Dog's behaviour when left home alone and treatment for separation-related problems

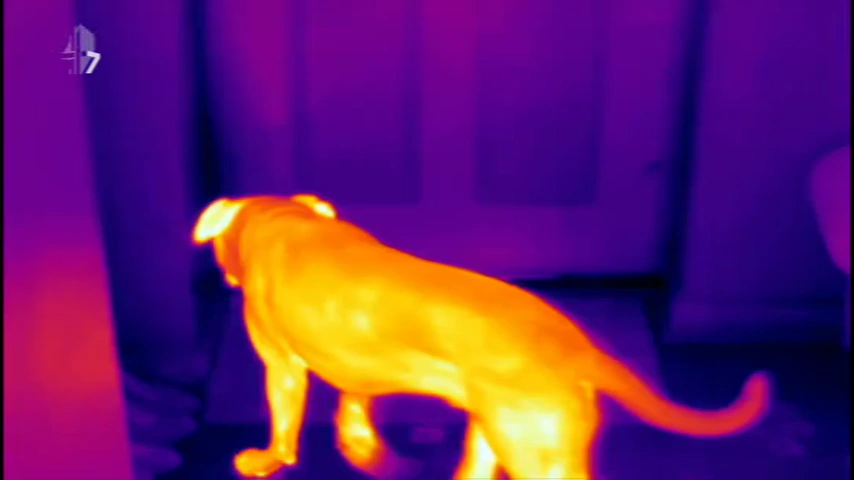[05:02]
that the temperature of dogs ears is an indicator of their brain activity the
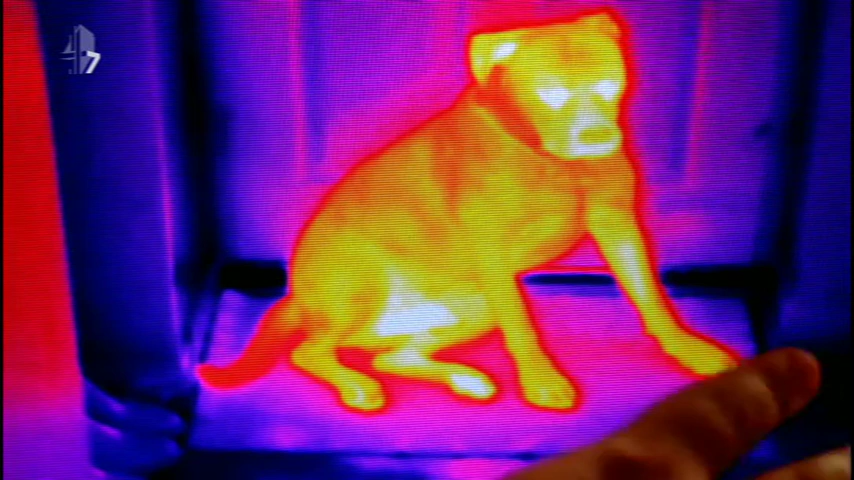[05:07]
footage could help us see what's going on in bruno's head so the brighter
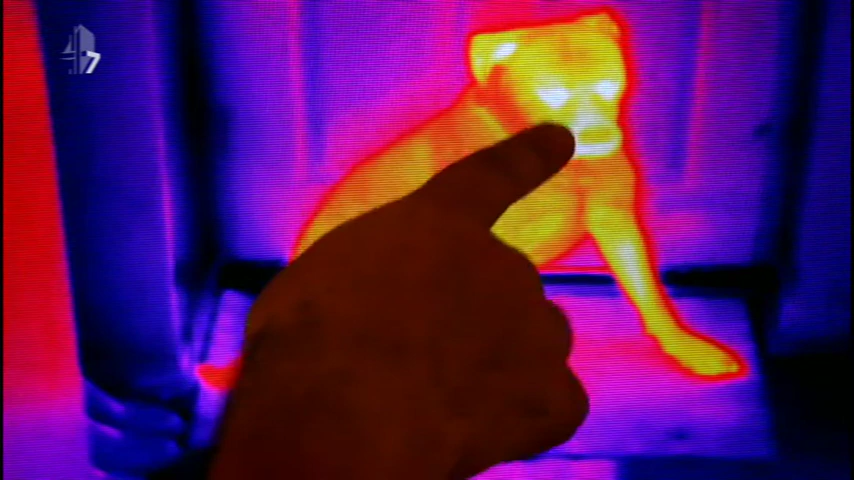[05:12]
areas like here
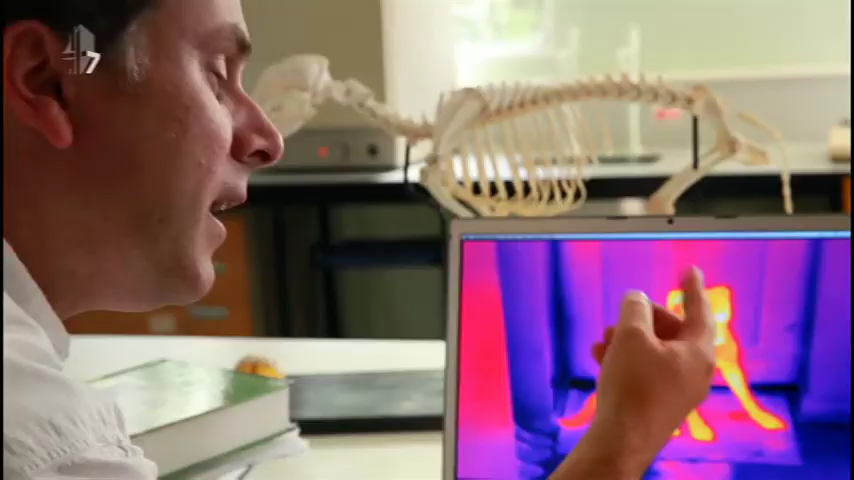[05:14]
that's quite hot whereas the surrounding environment you can see
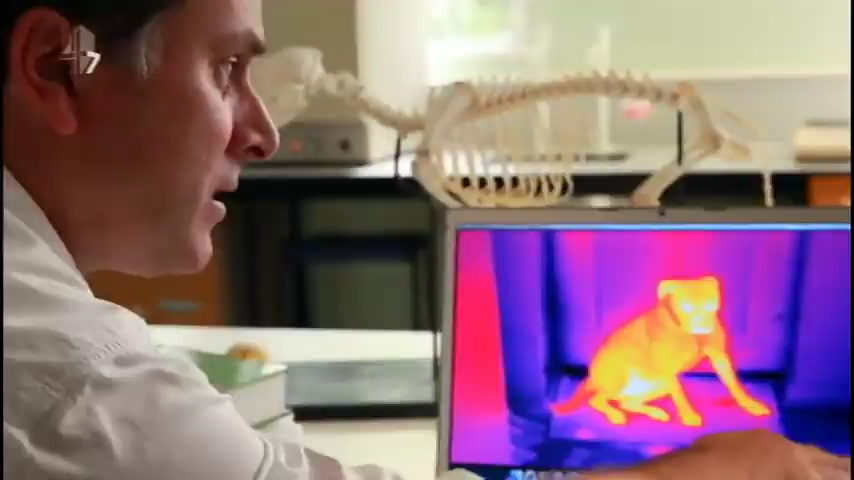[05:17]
is
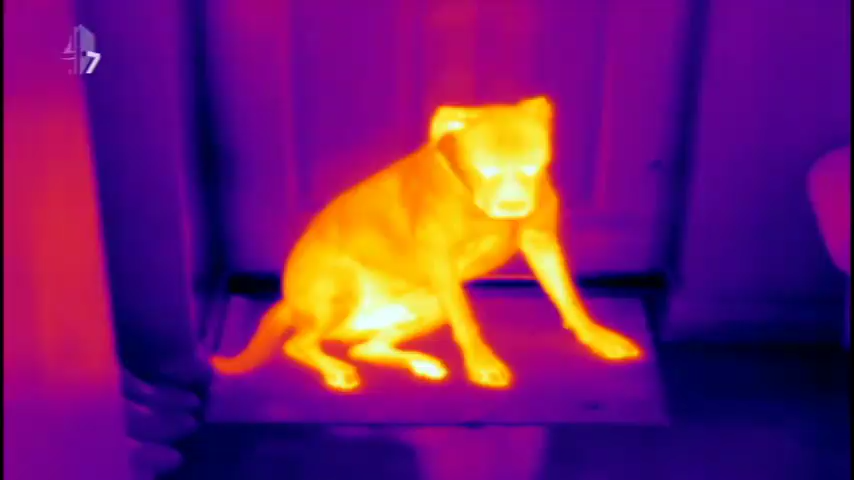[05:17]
quite quite dark a lot of activity in relation to unpleasant events are processed by the right
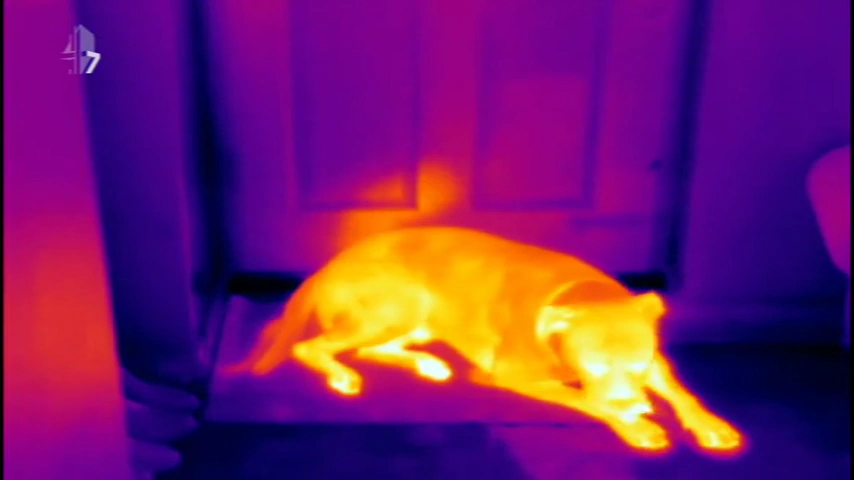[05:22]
side of the brain and as that side of the brain gets more active so we see more heat what we're interested in is whether or not there are differences you can see that the right
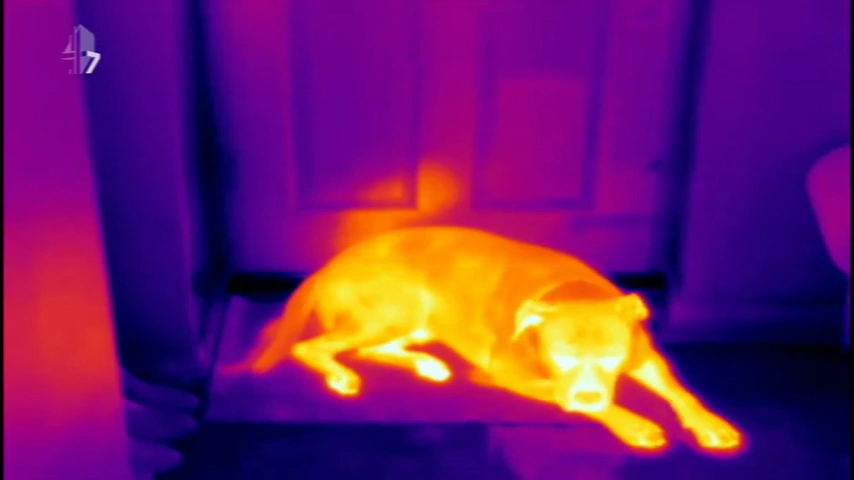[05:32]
ear is warmer than the left ear that's consistent with
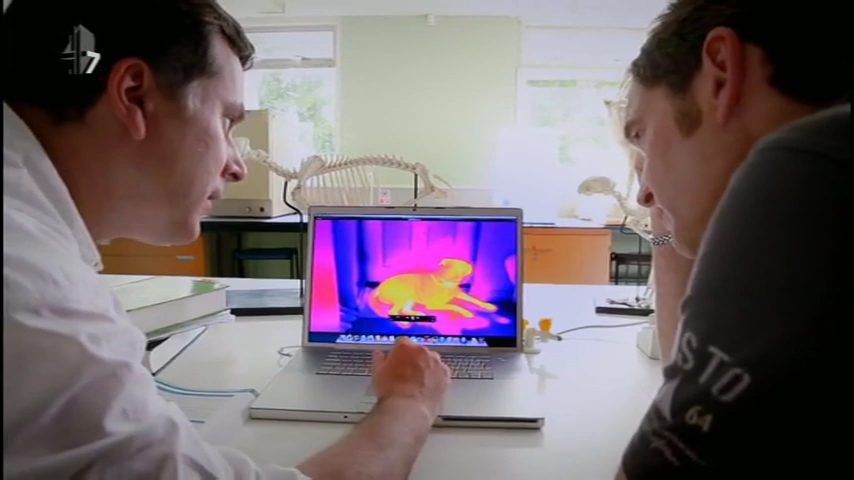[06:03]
yep he's turning his head something's coming towards the door and what's interesting is you see how this ear has started to heat up now this could well be this is you can actually see it change now this ear